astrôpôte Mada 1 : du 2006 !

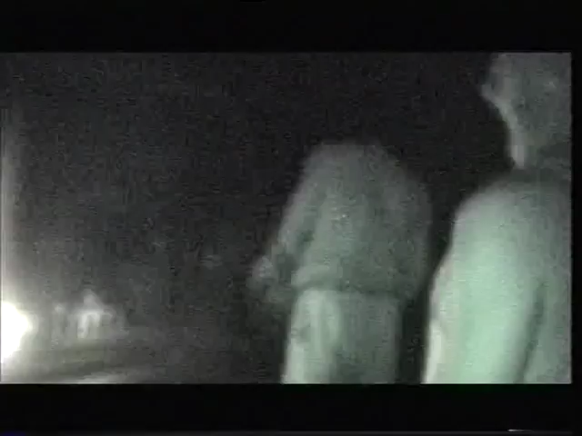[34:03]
Eh bien oui, en direct de Nicolas Ludo, nous venons d'exploser un pneu dans la nuit noire et obscure.
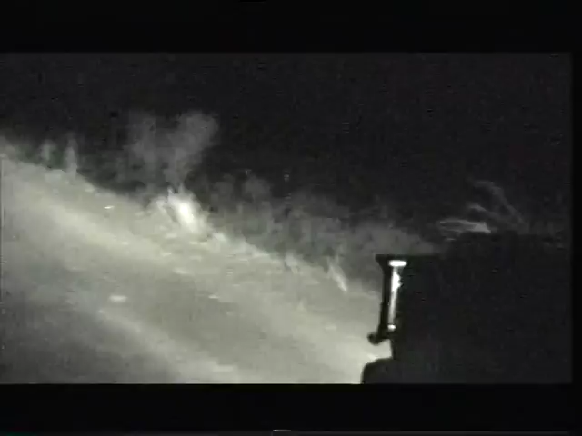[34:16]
Mais j'ai night shot là normalement, on y voit tout nickel. Avec ça, tu vois bien? Ah, mais je vous vois bien là. Hein. Tu nous vois, c'est pas possible. Ouais, il y a night shot, voilà, tu l'éclaires là-bas, ça voit nickel. Et là, tu les vois bien alors? Ouais, éteins pour voir. Ben, je les vois nickel aussi.
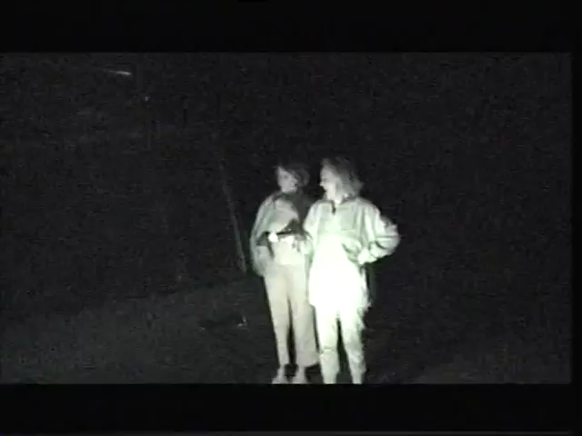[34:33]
Bah ouais, il y a le feu rouge qui s'allume. Mais là, tu en route pour d'archi nouvelles aventures. Ouais.
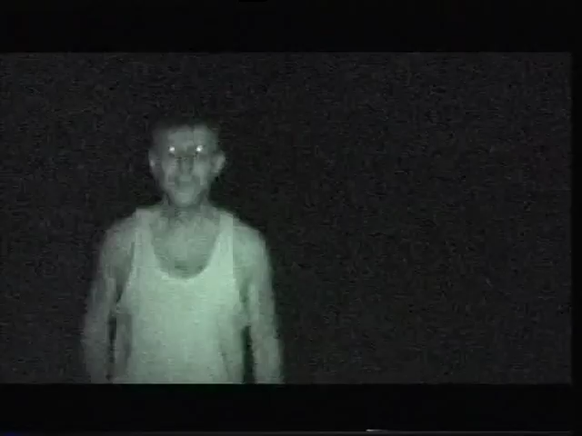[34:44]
C'est pas possible, il n'y a pas de lumière. Il a une caméra. Hein, mais il y a un night shot.
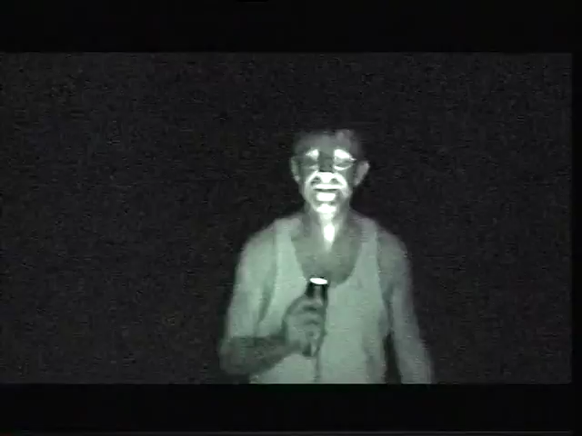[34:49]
Et là. Bah ouais.
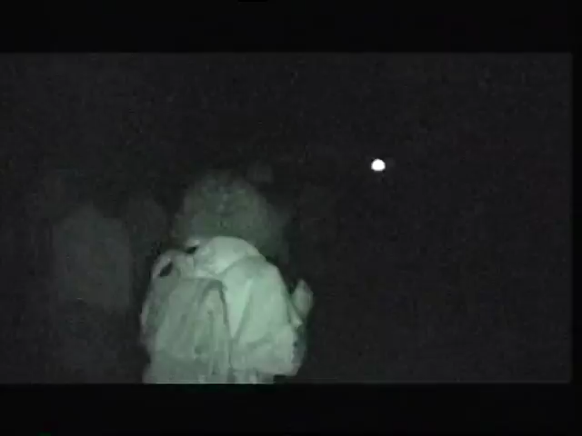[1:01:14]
oh, le mec qui porte. Oui, ma guitare est là.
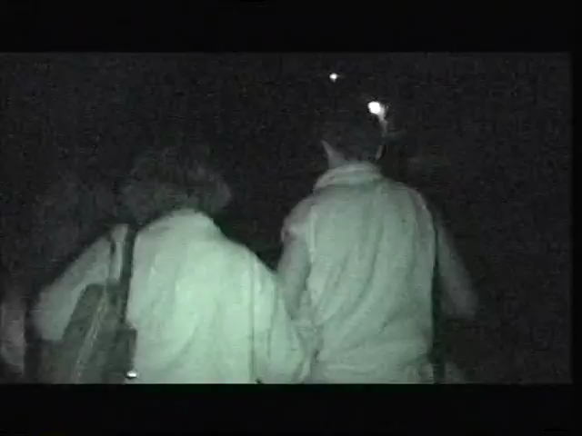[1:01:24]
Oh, des pinsouts. Des touristes. Oh, des culs blancs. Non, rien. Bah ouais.
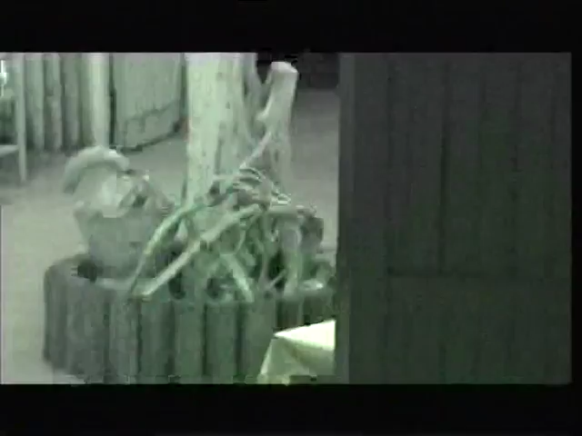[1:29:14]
Il est comme ça. C'est un poulet? Sur la branche, le truc que je vois sur la branche? Non, non, par terre. Par terre où? Tu vois par terre, là?